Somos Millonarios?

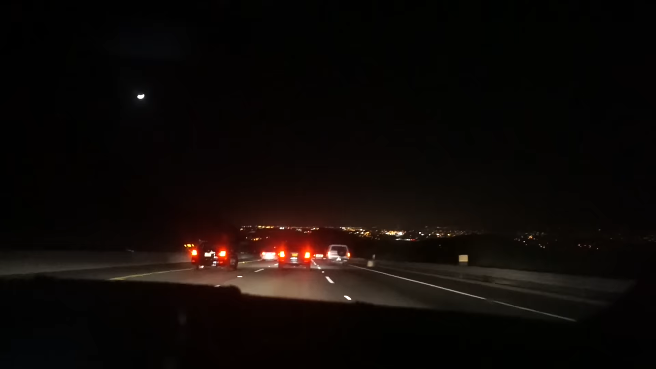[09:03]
Yeah, Oxnard, Oxnard. Sorry. Ok, súper confundida. Anyway, pero ya vamos. It's so dark. So, so dark.